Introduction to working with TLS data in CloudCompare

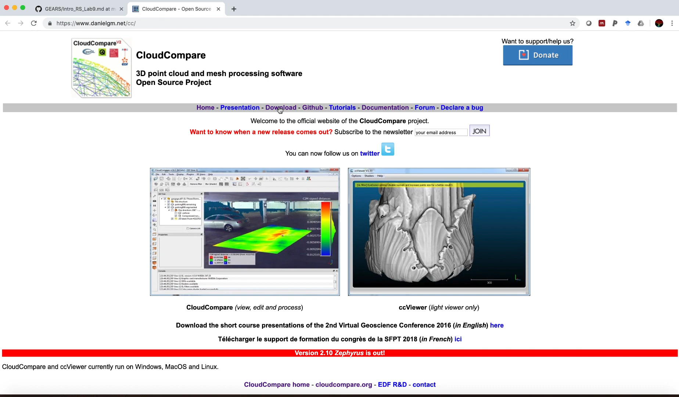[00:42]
if you head over to the download tab here you can find the latest version that suits your operating system.
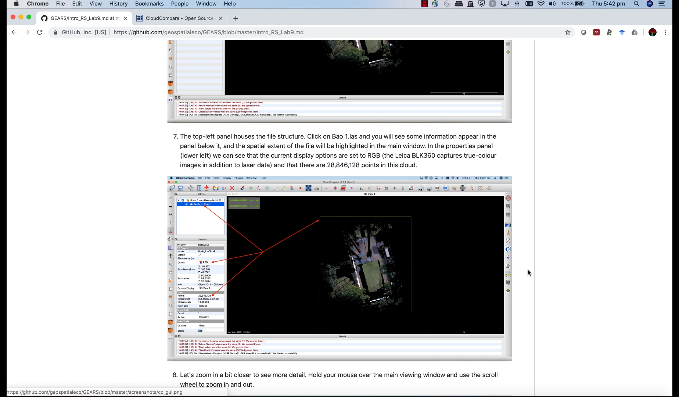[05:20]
So if we head over here, you'll see that our point cloud is housed within a folder. If we click on the point cloud itself, this yellow box bounding box will appear. And you'll see a whole lot of information come up in the properties tab, telling us more about that file.
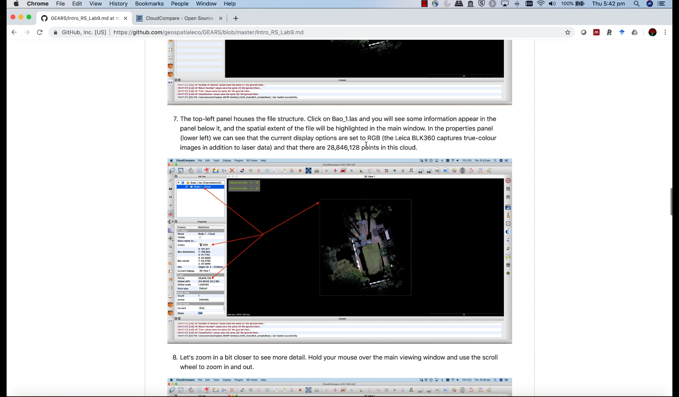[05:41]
Okay, point number eight, let's zoom in a bit closer to see more detail.
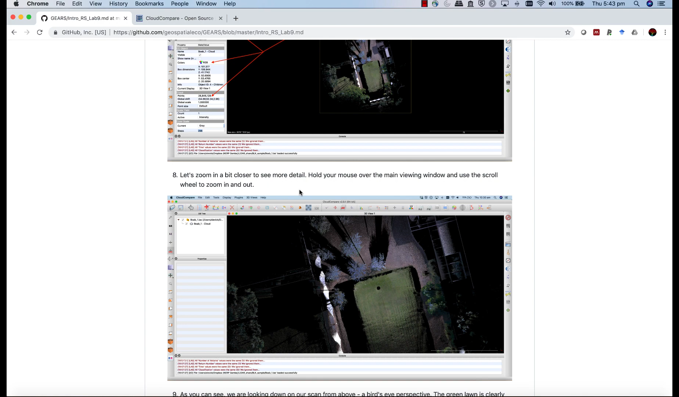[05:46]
Now in order to zoom in, we're going to use the scroll wheel on the mouse, or on the track pad, there would be two fingers up and down. If you're using a mouse, just use the scroll wheel.
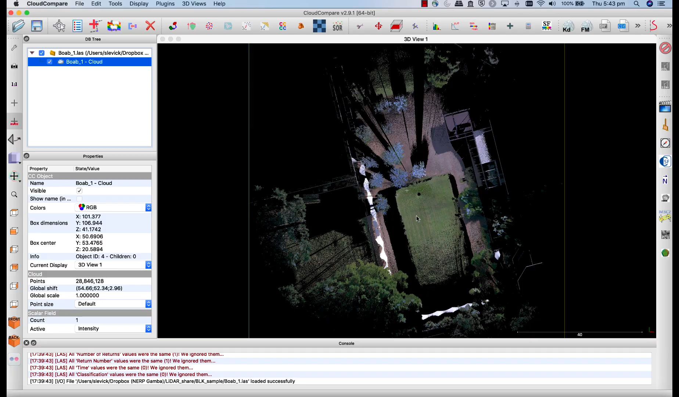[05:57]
And here you can pull the image closer to you, or push it away from you. As we come in closer, you can see where we took the scan from, this little black circle here is a circle of occlusion underneath the scanner. This is the one tiny area that the scanner can't see. The Leica BLK 360 is largely a 360 degree scanner.
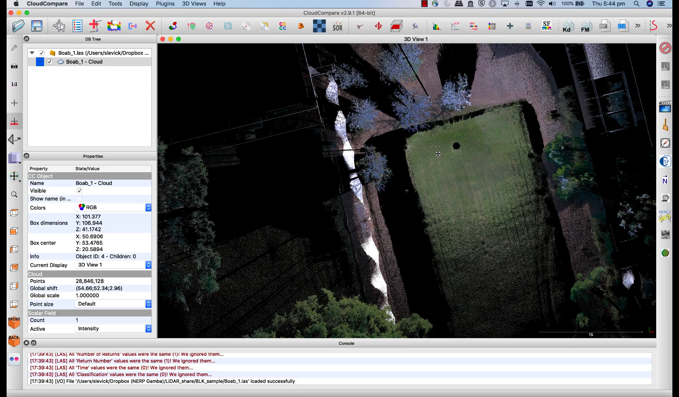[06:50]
The right click, if you right click, you'll see the crosshairs appear. That's for translation. So we can move the image up and down, left and right. Okay. And the great thing about this is that it's 3D data. And that's what the left click is for.
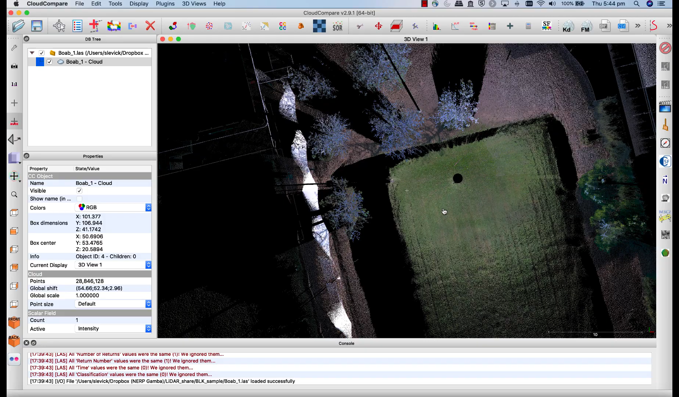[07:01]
Give a left click, and we can start rotating the image on different axes.
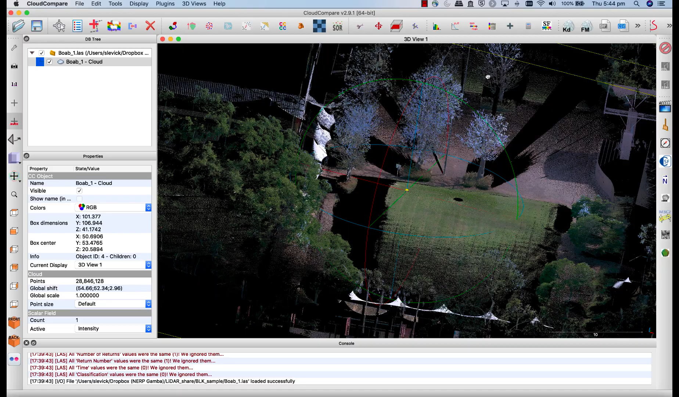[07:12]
And here we get that 3D view of the area. I can zoom in a bit closer, move this around.
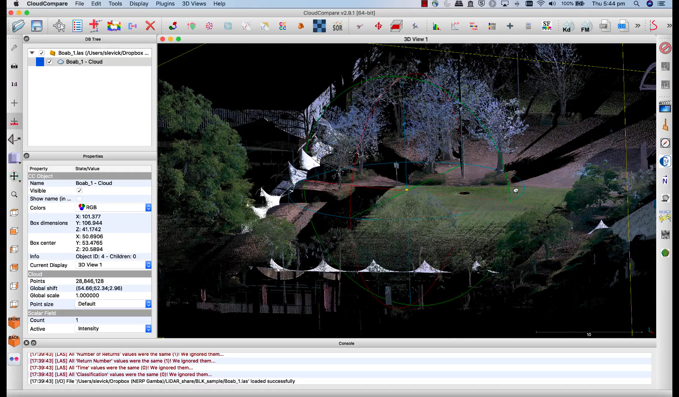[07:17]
If I come in over here.
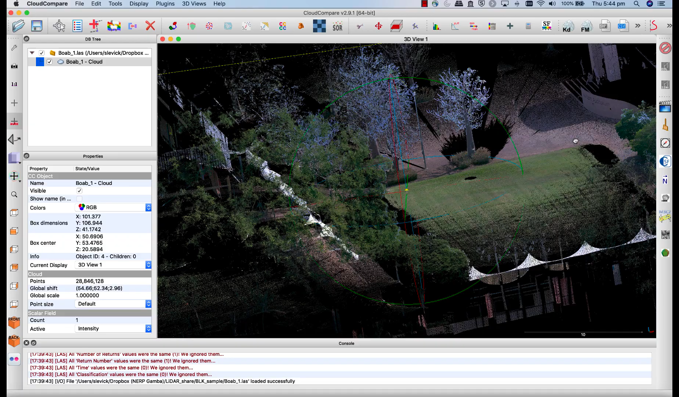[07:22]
So we can see a bit of green lawn here, some of the boabs. You can see the steps of the auditorium, with some students on the steps.
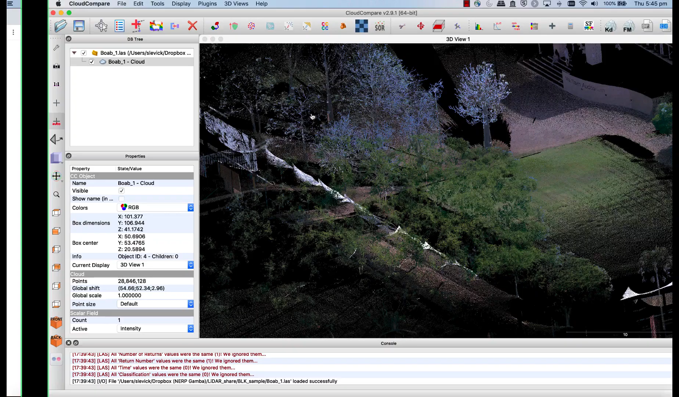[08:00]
Every now and then, as you're moving around, you might find you get lost. You get, you turn the image some strange angle, and you can't find, you can't orientate yourself.
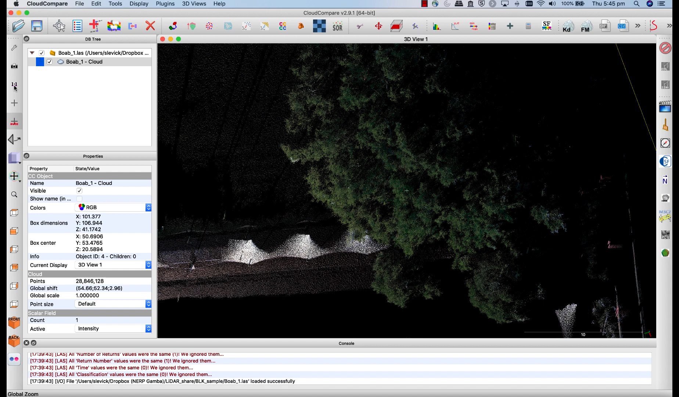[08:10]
Just head over back to this one-to-one button here. That will bring you back to the one-to-one, to the, to the full extent. And then you can use these little cubes here.
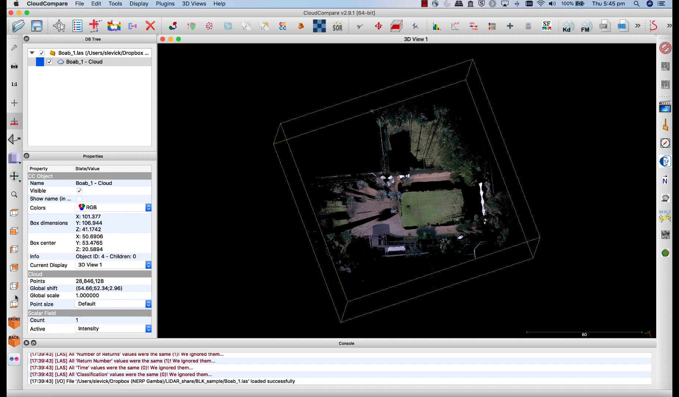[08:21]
These provide you the view angles. So this sets the top view. This one would be a side-on view. That would be the other side.
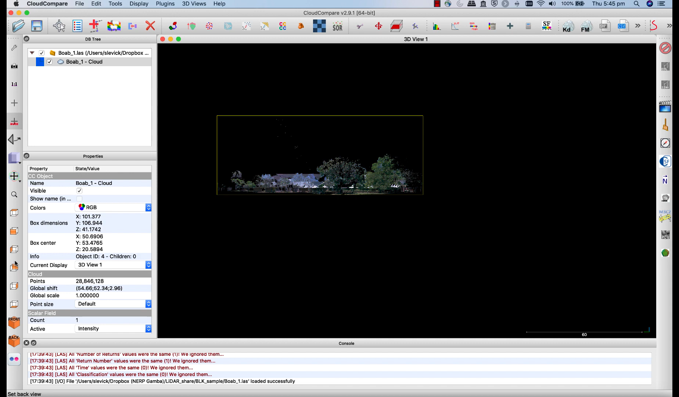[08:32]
View from the back. View from the bottom. And in general, if you're lost in the scene, head over here to the top view.